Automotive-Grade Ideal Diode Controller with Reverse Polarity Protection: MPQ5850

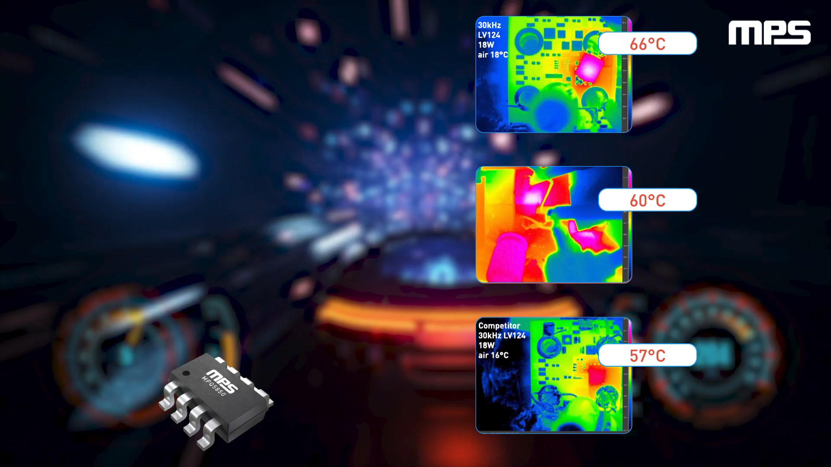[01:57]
such as a shock key diode or p-channel MOSFET driven by a discrete circuit the MPQ 5850 features
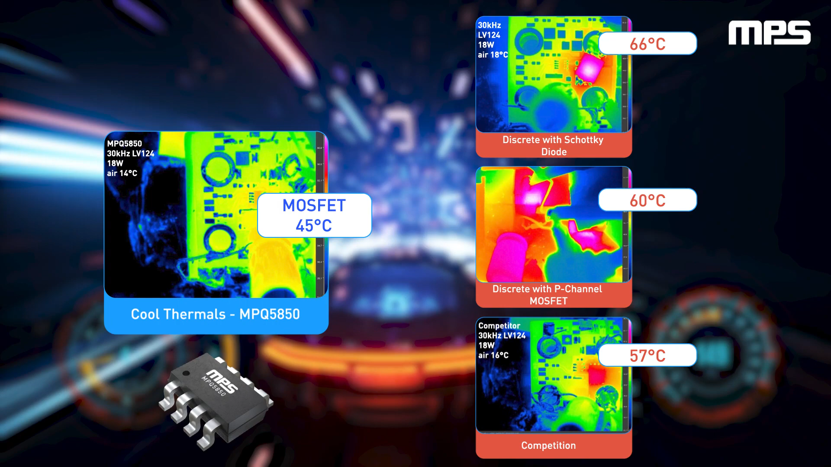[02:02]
a much lower voltage drop which delivers cooler thermals and more voltage overhead during cold and warm crank